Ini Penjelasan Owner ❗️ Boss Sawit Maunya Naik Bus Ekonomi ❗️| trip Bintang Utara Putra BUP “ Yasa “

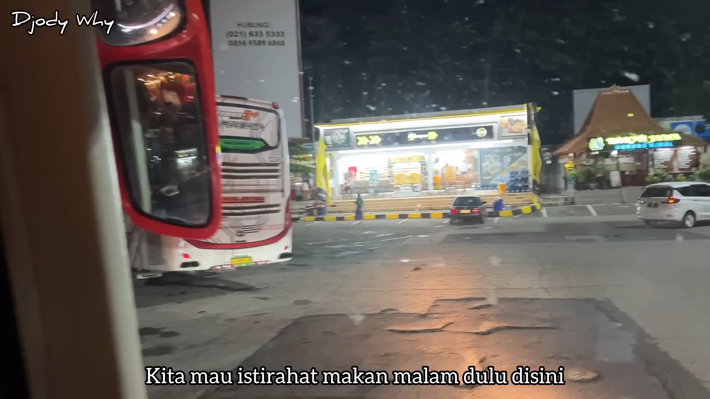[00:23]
Ah. Ada mobil tapi. Oh, bisa dua sih itu. Bisa dua. Bisa di sini.
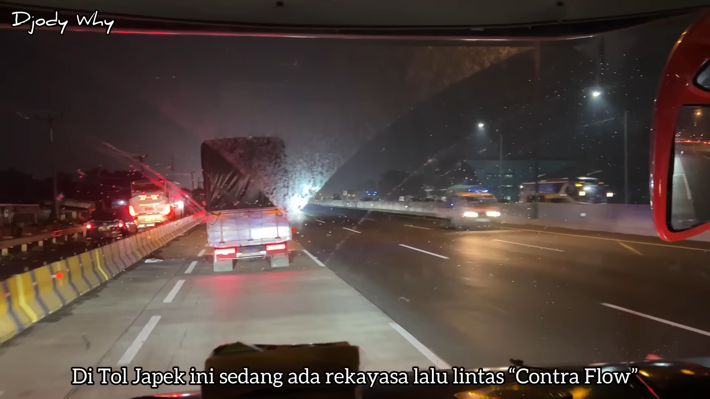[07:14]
Cakep. Ini one way, teman-teman. Dengan sistem kontraflow. Dia dari arah Jakarta dari barat, yang bagian kanan itu lancar, yang kirinya, aduh, jalur kiri dari arah Jakarta padet. Kiri sedikit.
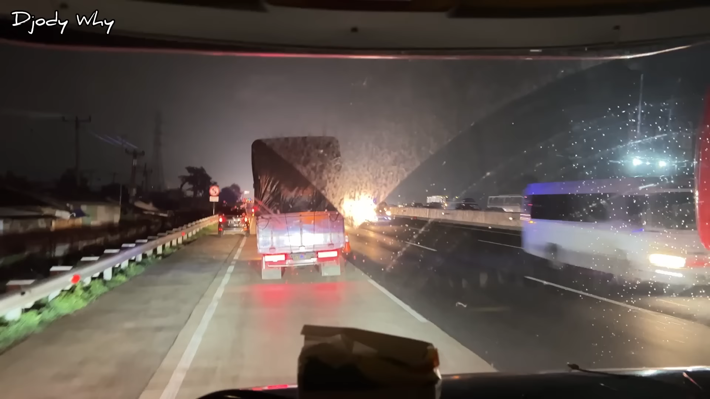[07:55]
Ya, dilebarin yang kita ini dipersempit.
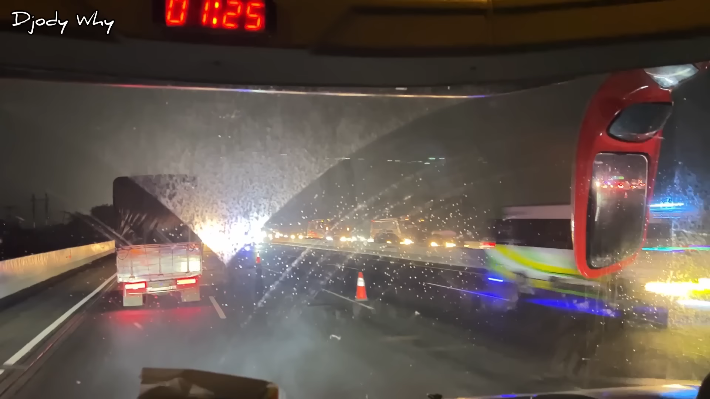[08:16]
Jalur one way. Nah, ya. Jalur one way. Panjang juga ini one way-nya ya.
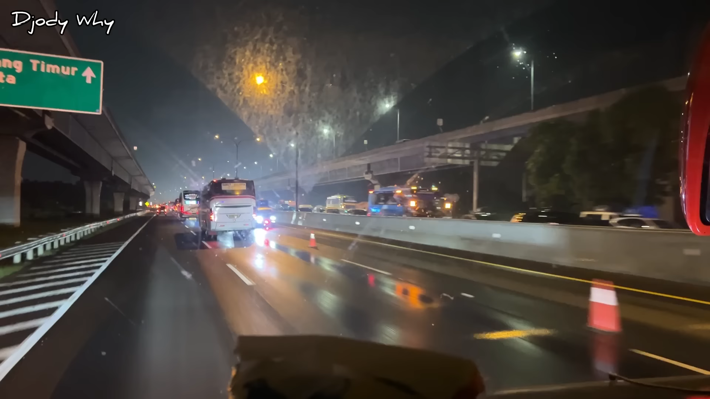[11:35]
Ya, ada juga kontraflow sejalur. Macet tuh. Macetnya.